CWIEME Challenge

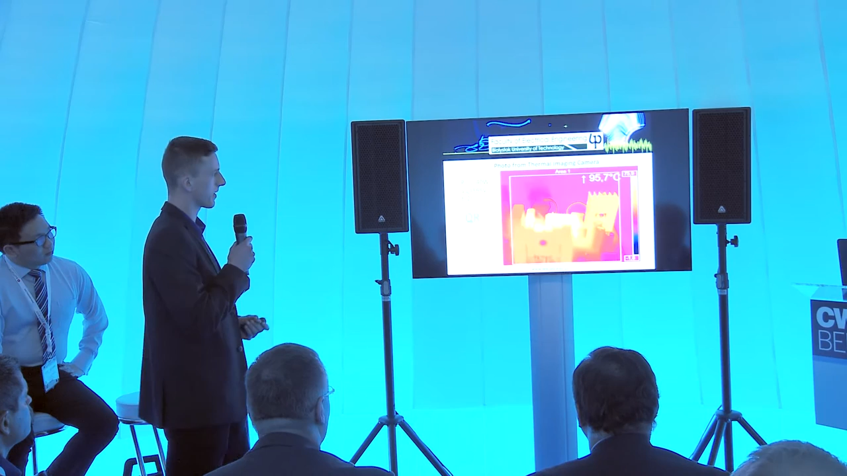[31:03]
Quasi-resonant converter has the same problem, but in this case output diode has a bigger heat sink, so its temperature is a little lower. Quasi-resonant converter. Summarizing. Summarizing.